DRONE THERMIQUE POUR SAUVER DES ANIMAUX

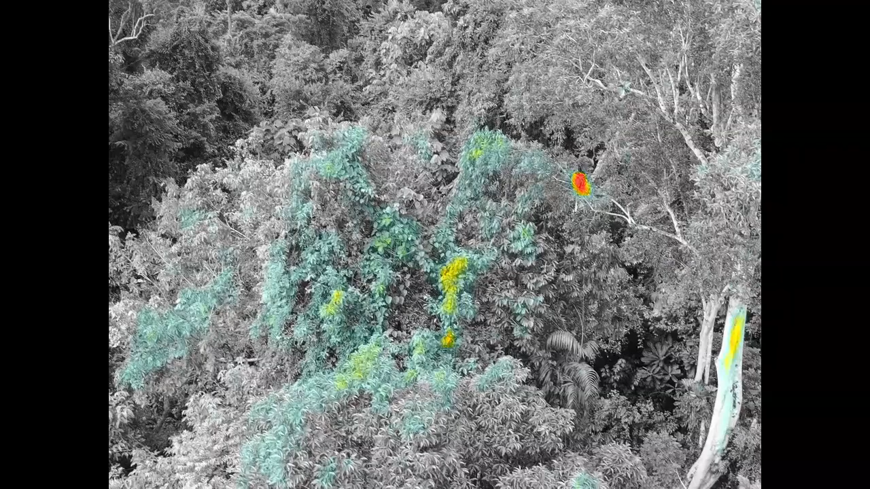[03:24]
Et si je switch, regardez, il y a un azique.